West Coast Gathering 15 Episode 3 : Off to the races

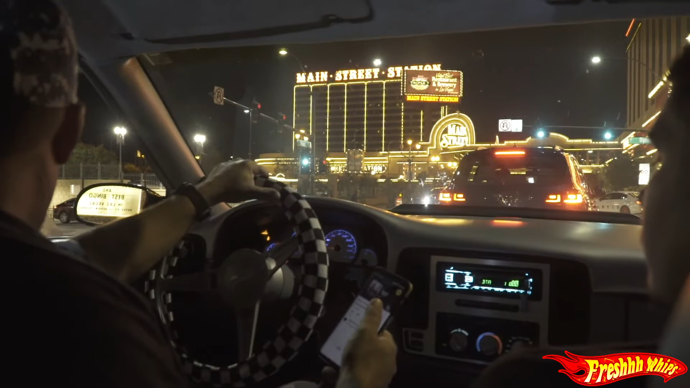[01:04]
We out here on the Vegas Strip right now. On our way to the meet and greet.
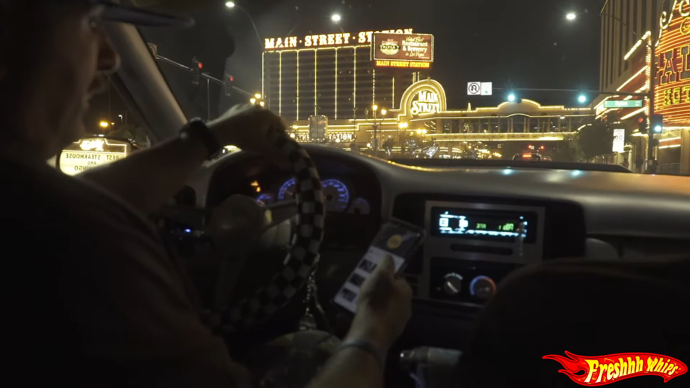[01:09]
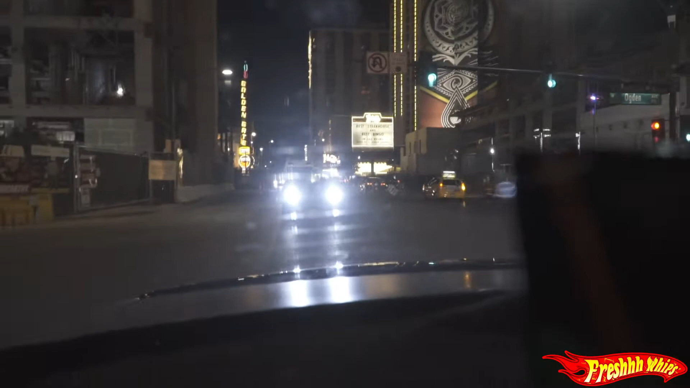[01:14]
Got Compton SS rolling behind us.